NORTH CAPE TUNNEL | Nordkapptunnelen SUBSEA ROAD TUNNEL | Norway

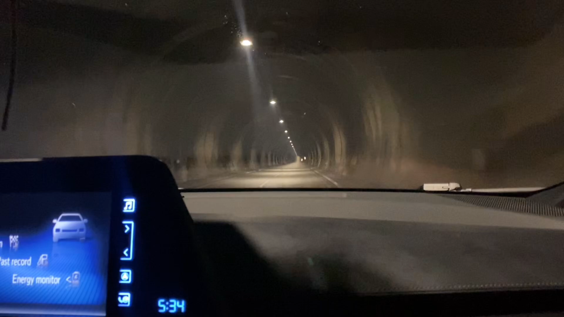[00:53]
Then I stopped Hello guys Now we are inside the tunnel Ayan A tunnel, it's not Just the basic tunnel It's 6 kilometers under the sea It's 6 kilometers under the sea It's a Northgate tunnel Yeah, 534 As you notice, they'll Get inside 5, about 532 Let's see Mahaba-haba to siya Mahaba-haba to the tunnel Medyo
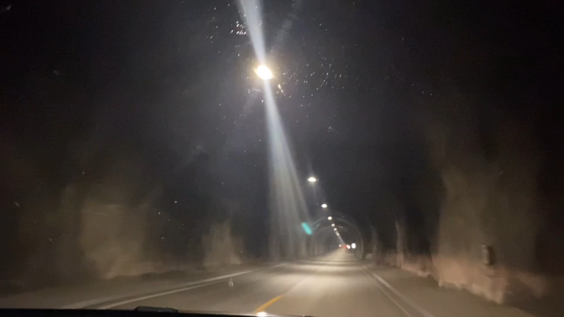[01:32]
You know The tunnel is a bit Wet Masa-masa Wow It's amazing Amazing experience We have here And then At the side They have emergency